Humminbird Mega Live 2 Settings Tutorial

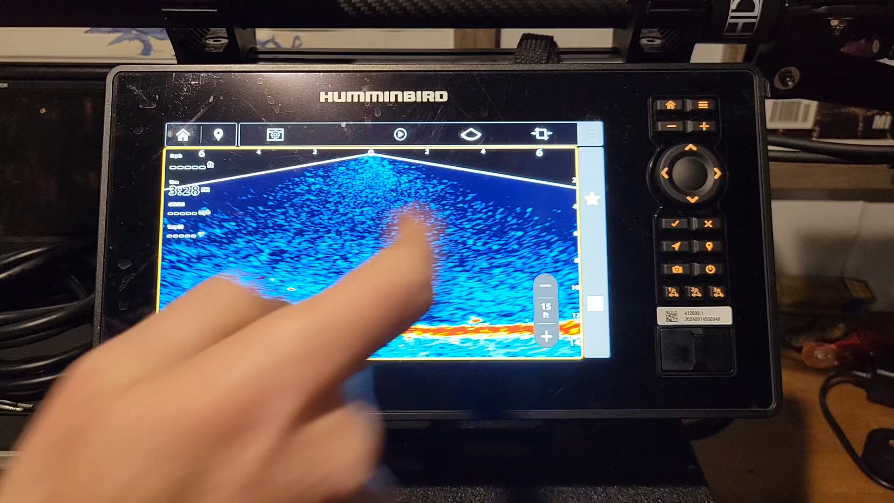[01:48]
And to do that, you get to your main settings menu for your screen by this little three bar on the top right hand side right now. So we're on live. That is going to give us our live settings. You can see we have sensitivity, contrast, dynamic contrast.
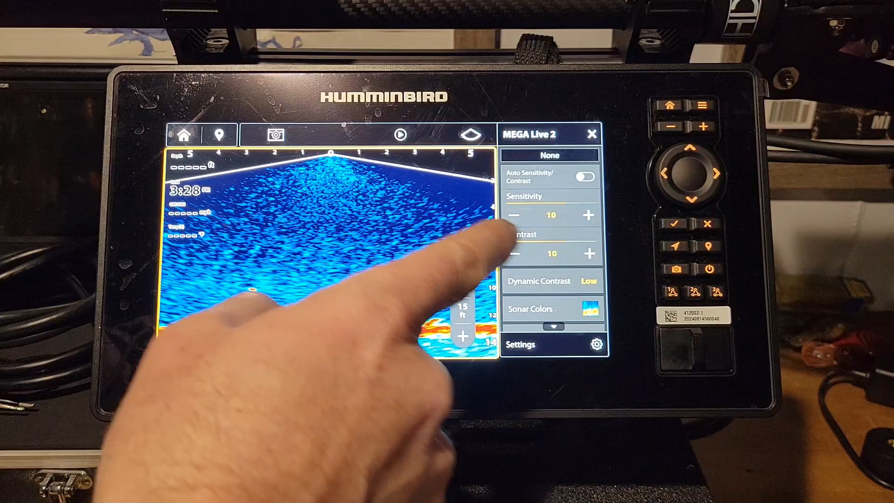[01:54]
Dynamic contrast is what is going to play a big factor in this screen clutter. We could change this to balanced or high or on low. If you're on a dirty body of water and you're having a hard time picking up stuff, you're going to want to put this on low. But since we're ice fishing, the water is very clear. There's a lot of sun going through the ice since there's no snow cover. We can take a look here at balanced. It took out some of those particulates high.
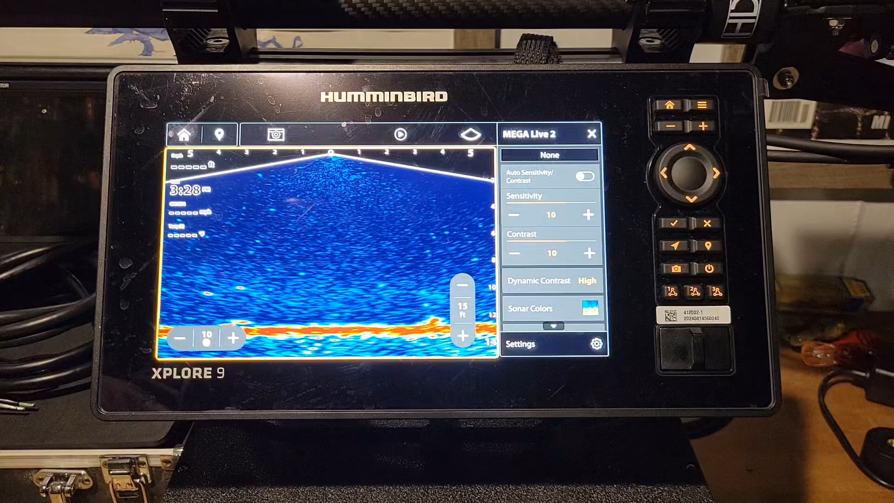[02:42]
So that right there just cleared up the picture tremendously from what it was set at the factory out of the box. We're going to go ahead and click that arrow back to get to our menu again. The next thing I like to do is change that contrast. If you're on a dirty body of water and you're trying to pick up stuff, you can make this contrast go down. But on this clear body of water, you can see that it's making the screen very cluttered back to how it was with the dynamic contrast on low. We're going to bump this up. I've been running anywhere on these clear bodies of water anywhere
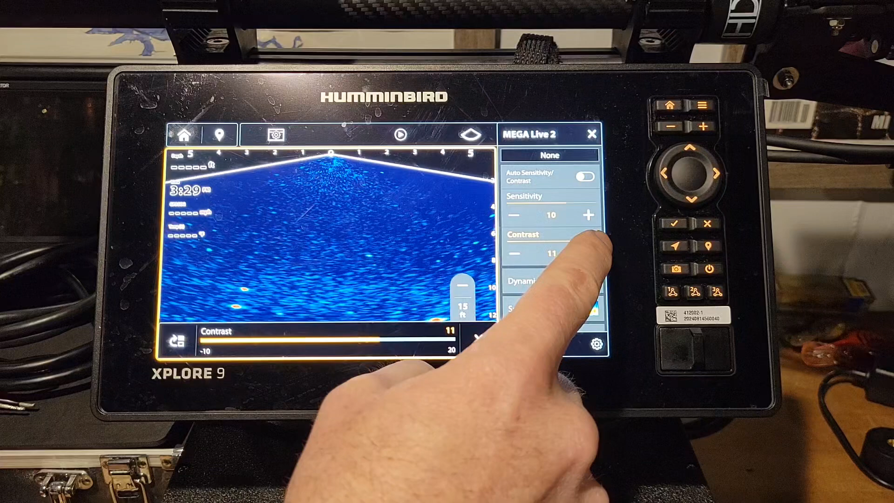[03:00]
between 15 and 18. You can see 18 almost took away. Let's just take a look at this picture. Let's exit off there. And you can see my split shot, my fathead minnow, very clear. There's still a little clutter on this screen. Now we're going to adjust sensitivity. After we've adjusted that dynamic contrast and the contrast itself,
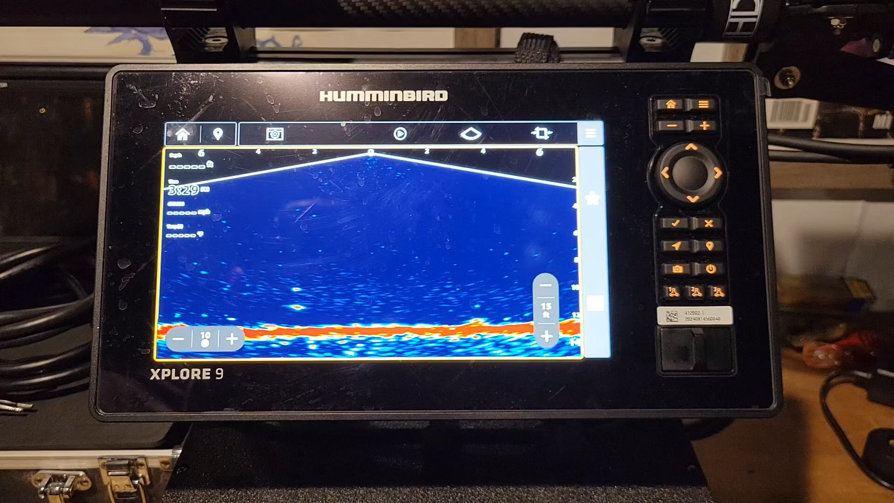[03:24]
now we can adjust the sensitivity up or down to dialed in to the most.
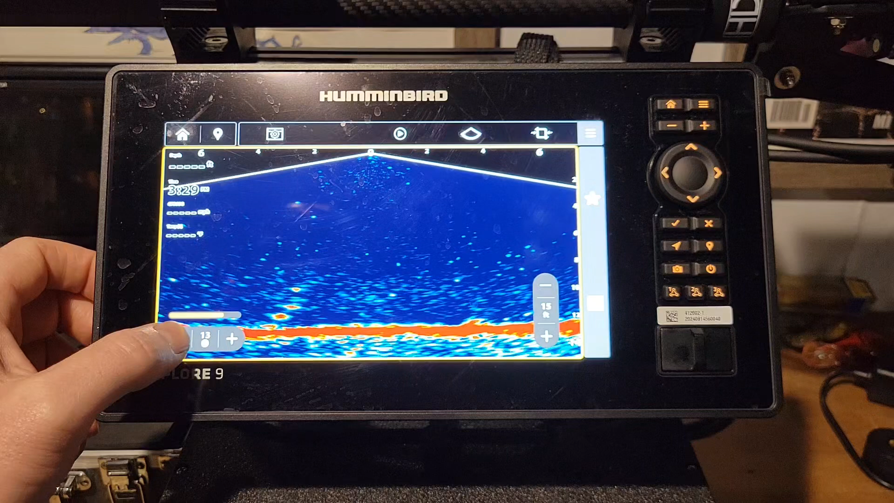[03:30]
It's clear body of water. We we're going to turn this down almost near zero. It goes all the way down to negative 10. And it almost takes every little thing out of the screen right there. I've been running mine at zero on these clear bodies of water. You can see another fish just came up here checking out that fathead minnow. But the picture quality is very good. So first thing you want to do,
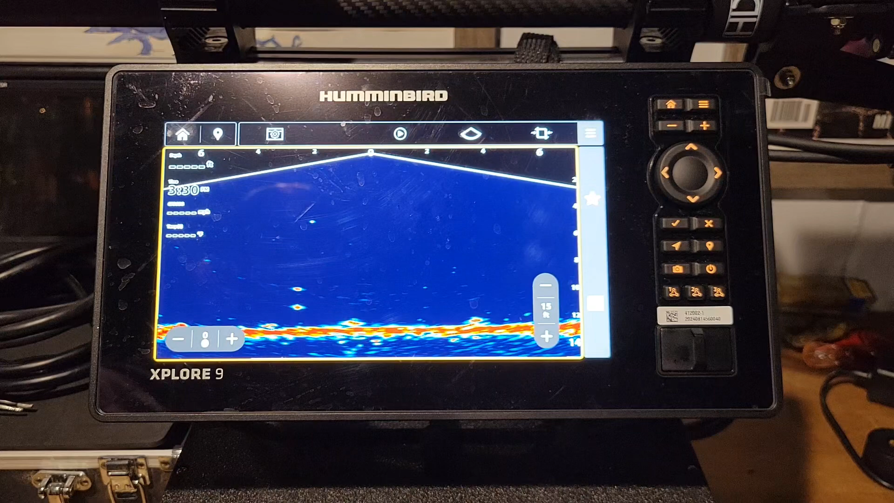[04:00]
dynamic contrast, adjust that so you get your clear picture, then go to your contrast, adjust that up and down so you can get a clear picture and then go to that sensitivity and dial that up or down to get whatever you want out of your unit. Whether you're looking for a tiny jig, I mean, this is a, this is a smallest split shot you can get and it's picking up perfectly with the sensitivity on zero. If it was a muddy body of water, it might have a hard time picking it up and you might want to bump that sensitivity up to a 10 or, or, or whatever.
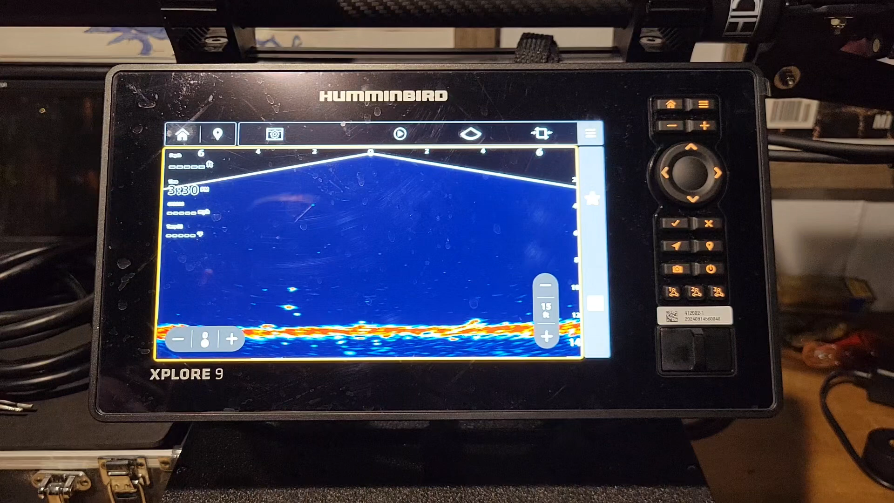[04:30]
So, um, that's the simplest way to get the clearest picture on this MegaLive 2. All right, guys, we're back on factory defaults on forward mode.
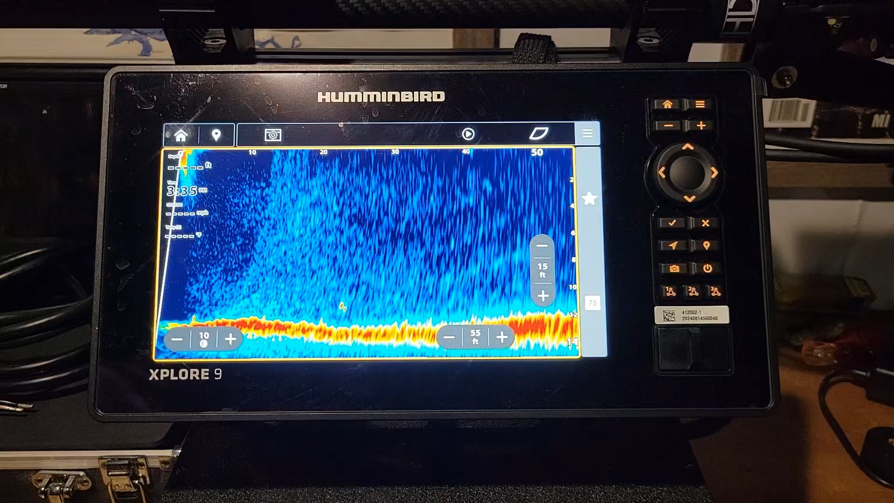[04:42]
We're going to go back up here to the main menu, same as the, uh, the down mode. We're going to change this balanced high,
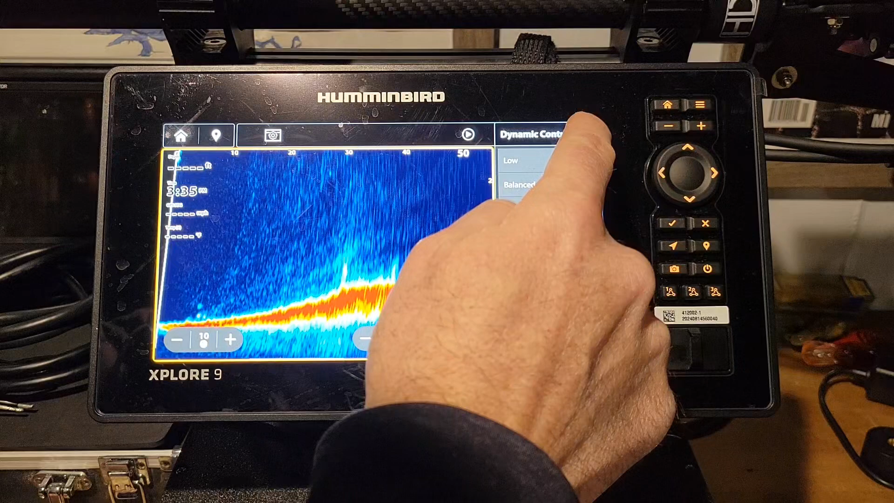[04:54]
go back, adjust this contrast up, uh, starting to get pretty good there around 15.
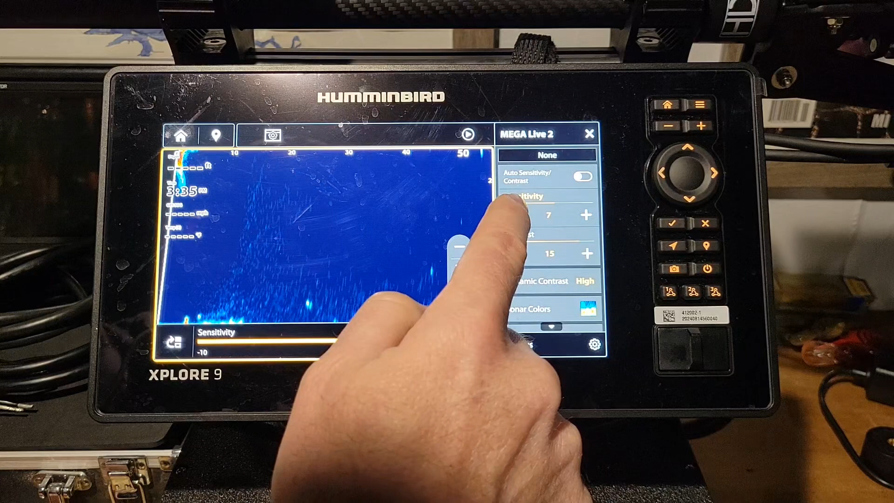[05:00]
And then we're going to bump this down to about five and look how much clearer that picture is. Uh, marking some good weeds down here in the bottom, some fish. Um,
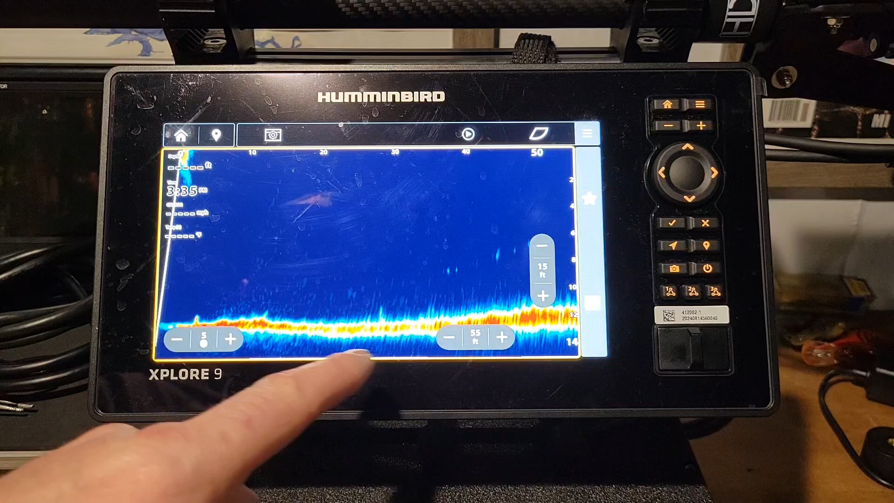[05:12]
we have a school of fish right here, real close to us, right on the, uh, the base of that drop off. We're going to do this in the down mode really fast. See if we can pick up that school of, uh, fish there. And here they are right here on the right side, the direction that I was pointed with that forward, uh, mode. So, uh, there you have it guys. Clear picture.
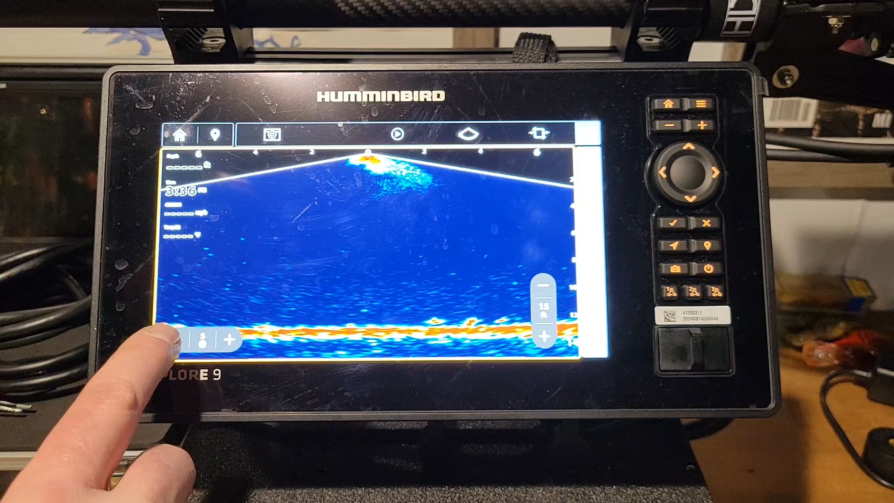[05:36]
We could even bump this down a little bit more. Um, or that contrast, we could bump up there to 18 again,
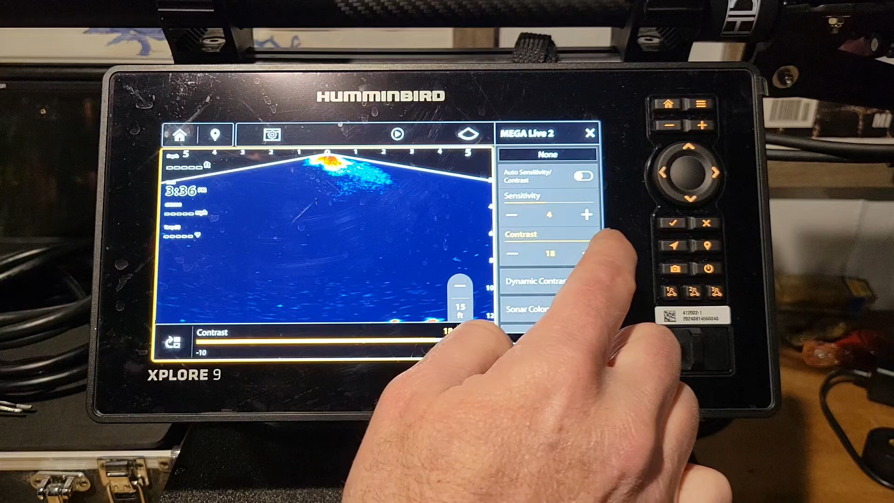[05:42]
but it seems on this body of water that I'm fishing, uh, with clear water, that contrast needs to be set very high and your sensitivity down very low and, uh, picking up the smallest jig you can throw down there very easily. I know we're only in 12 foot of water. Um, if you're in deeper water than that, then you're probably going to have to bump that sensitivity up a little bit higher.
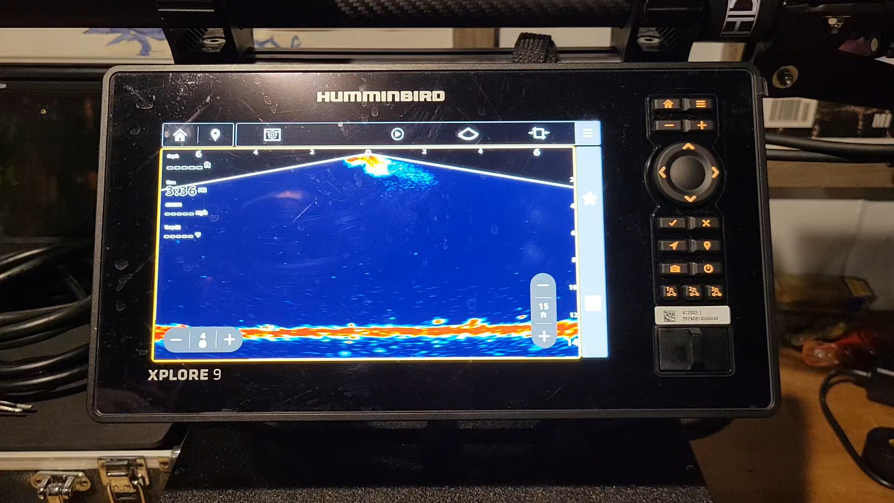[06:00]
Maybe not turn your contrast as high up. Um, You have a lot of different color palette options. It's really whatever you prefer. Um, to do that, you go back up here in the settings and it has your sonar colors. It's got a ton of them here. Blue craw, golden shiner, Alabama amber. I'm not going to go through all of them. This is on Doppler right now,
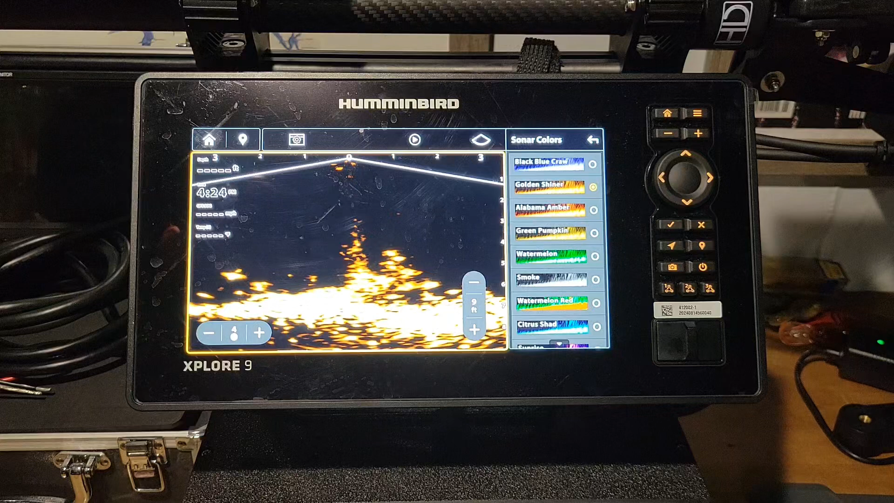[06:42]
but you have PB and J parrot spring craw is kind of like the Doppler. Um, what it comes out of the box on, I believe is golden shiner. That is like the classic, um, mega live. I just like for some reason that Doppler, it just the different colors in there.